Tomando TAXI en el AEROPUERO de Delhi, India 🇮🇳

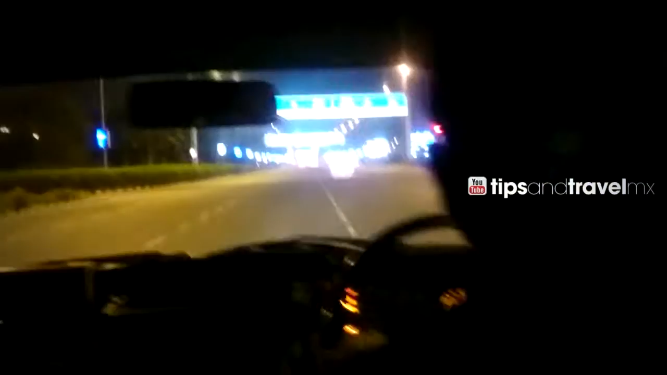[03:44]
Pues ya salimos del aeropuerto de Nueva Delhi y vamos en un taxi. Aquí manejan del otro lado. La verdad que está muy padre toda esta área del aeropuerto. La Terminal 3 de llegadas internacionales. Es como un camino especial para llegar al aeropuerto, hay mucha seguridad también. De hecho, estamos viendo en el mapa que está en medio de las dos pistas.